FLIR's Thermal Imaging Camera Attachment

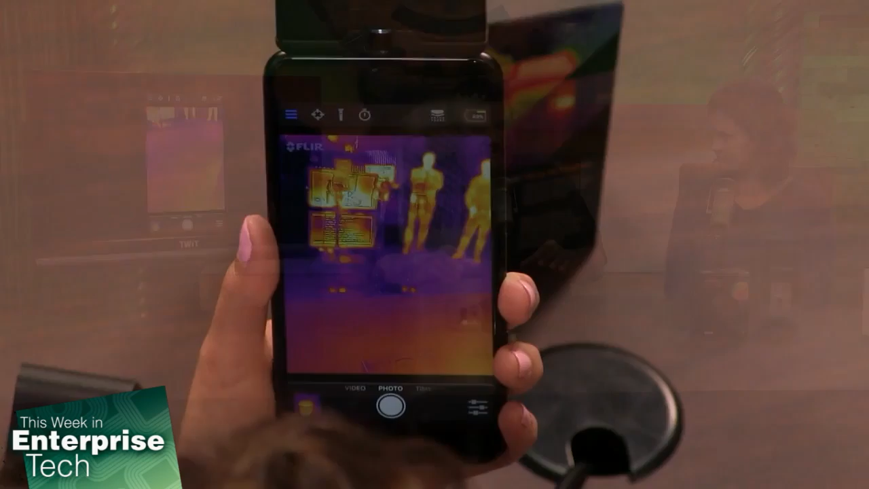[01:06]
Now, when you say miniaturize this type of technology, what you mean is this is not a CMOS process. This is not a CCD process. This is a custom piece of silicon, something that only FLIR has.
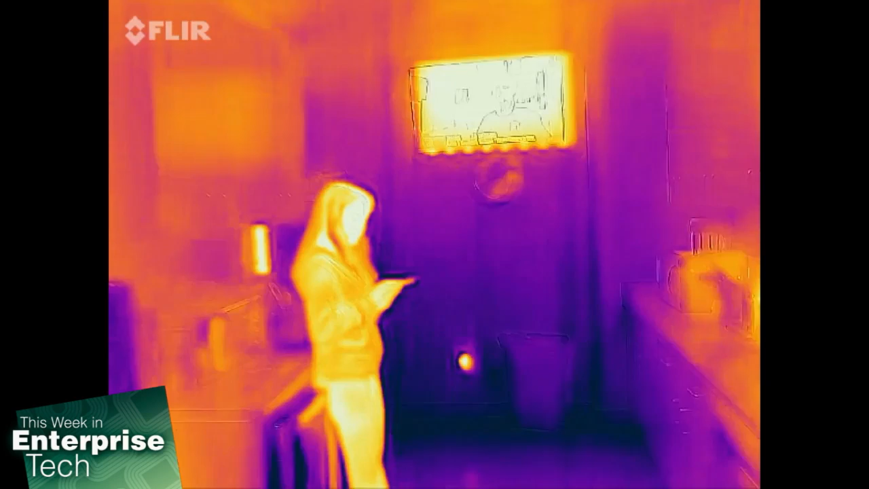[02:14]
But our camera sees longer wavelengths, 7 to 14 micron wavelengths, which are closer to microwaves,
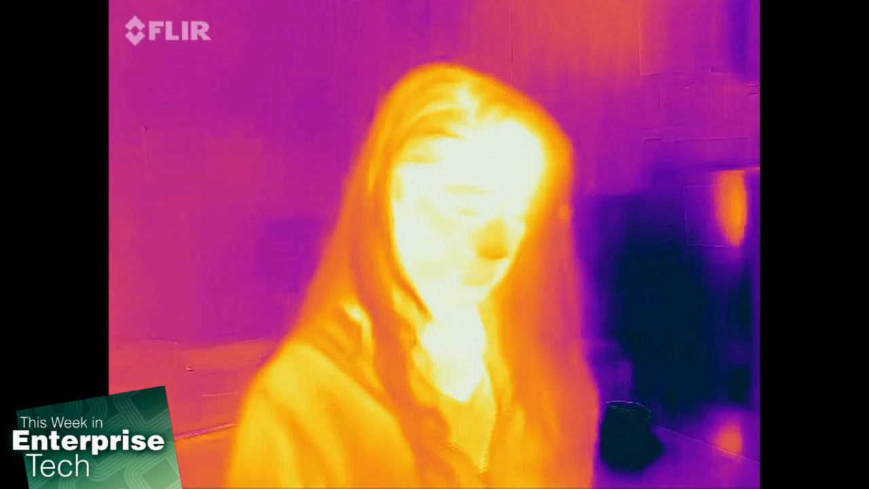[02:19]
and you can't see with a visible camera or with your eye. And that's the difference between near-IR and emitted-IR.
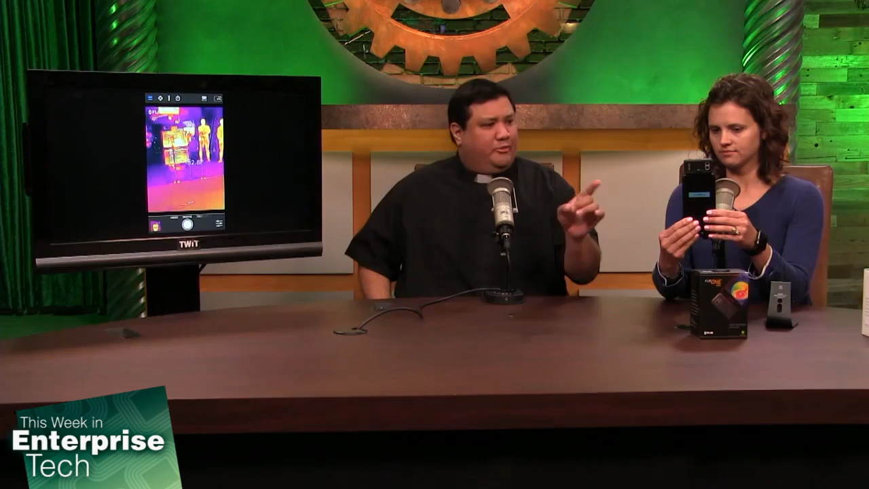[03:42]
electronics, that kind of thing, this provides them a new tool to do that. Oh, FLIR has done something else with this because, I mean, actually, Gemmerby, if you go back to that image, we noticed that, well, I can see the text on the screen. I shouldn't be able to see that.
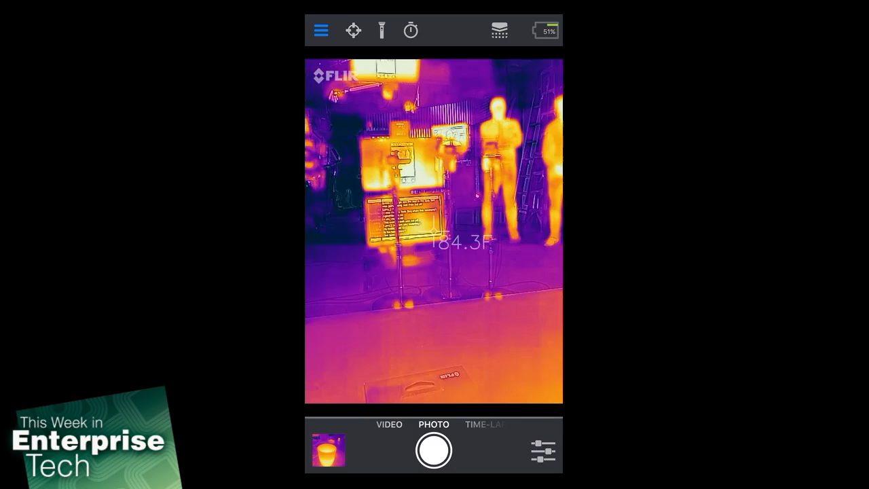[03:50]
On screen: spot 84.3°F
It should just be a pure blob of heat because IR is not going to differentiate between a black pixel and a white pixel. What's going on here? That's right. So what we've done is combined two sensors.
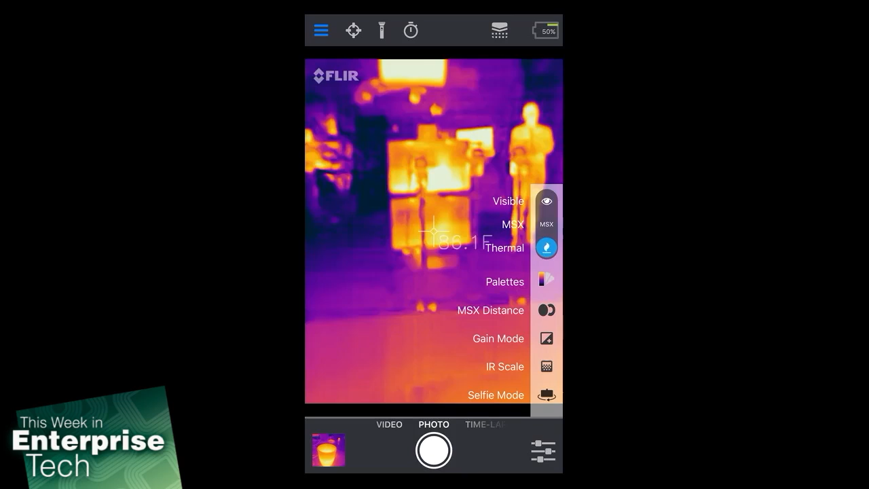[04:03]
And I can turn that off and show you just what the thermal camera is showing. That's right. But what FLIR has patented is the blending of a visible image with a thermal image.
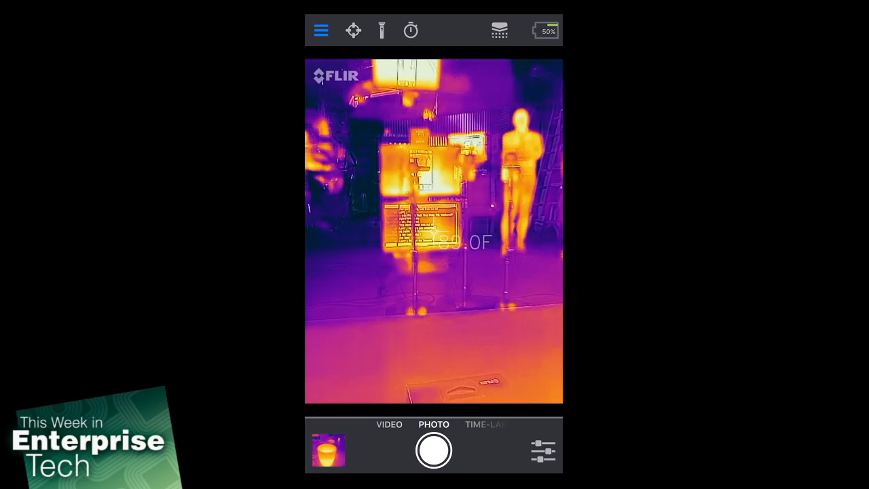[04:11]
And that's really useful when you're looking at something that also has written information like labels or text. And that comes through in our images with MSX.
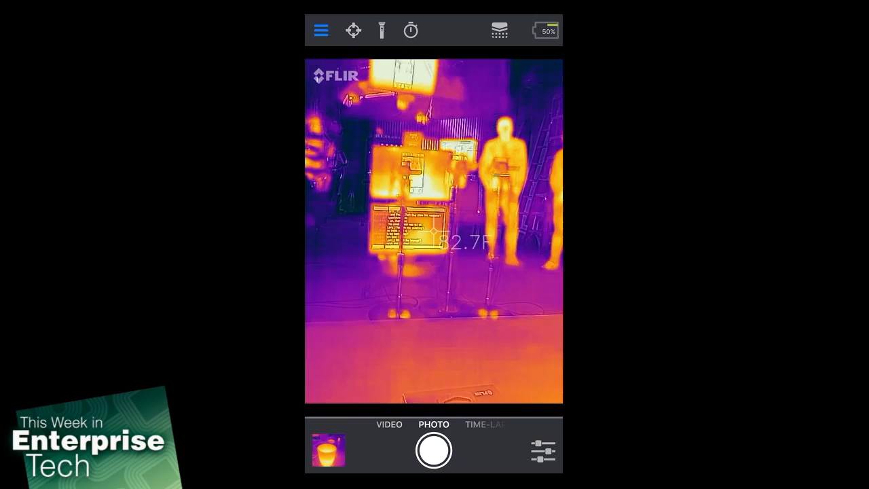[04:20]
And that's a very interesting process. And actually, that greatly increases the utility of this unit because now it's not just heat blobs.
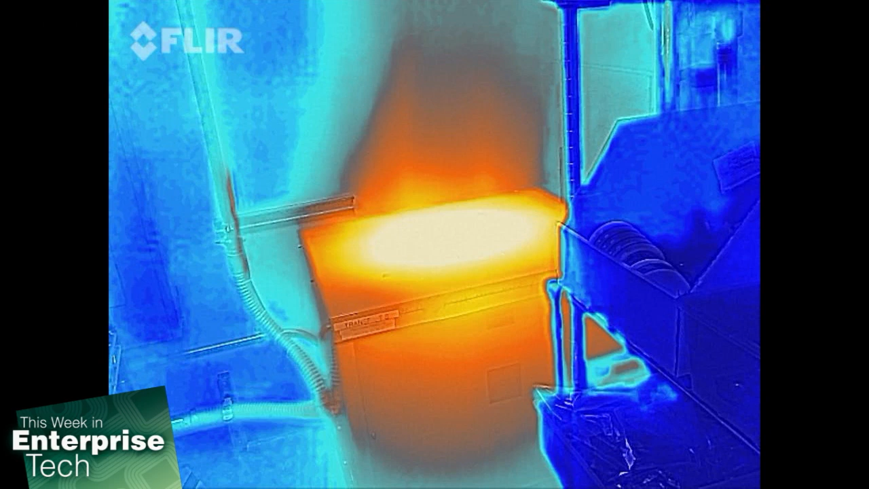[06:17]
And he was able to diagnose what would have become a catastrophic power failure just because he had a sensitive enough sensor.
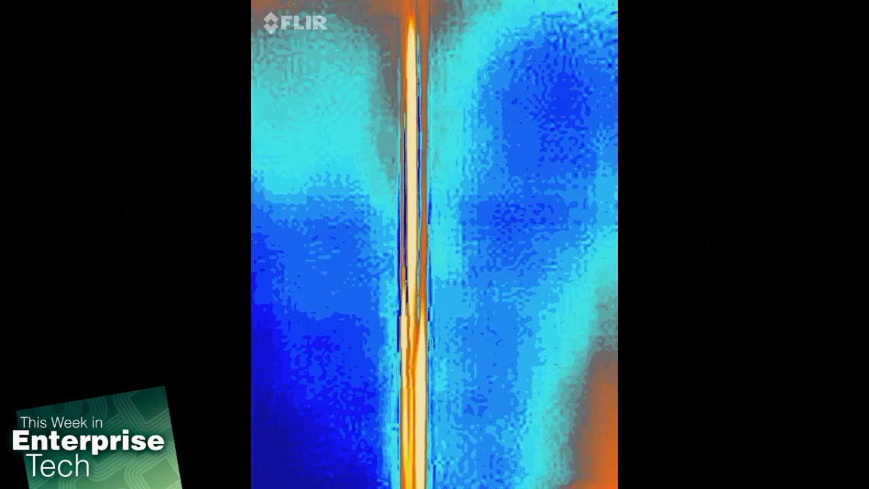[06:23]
It didn't look like an IR blob.
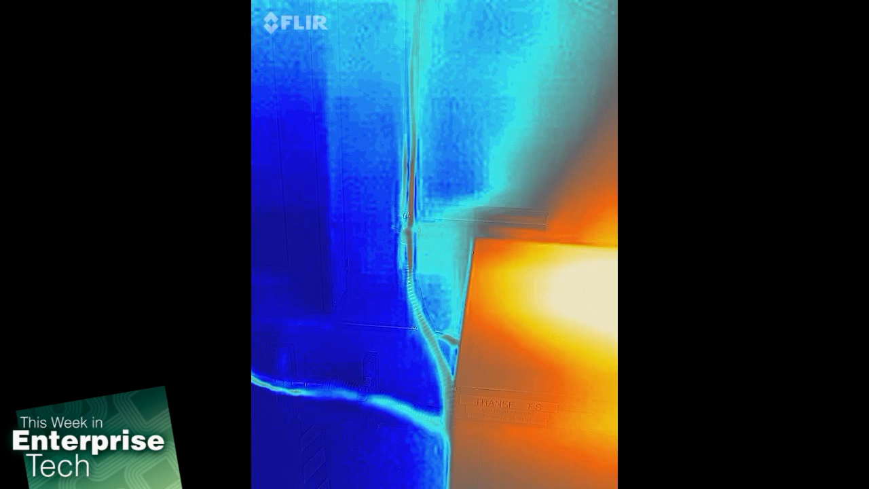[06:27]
It looked like two cool wires and one that was running incredibly hot. That's the sort of utility that I don't think people can think of ahead of time.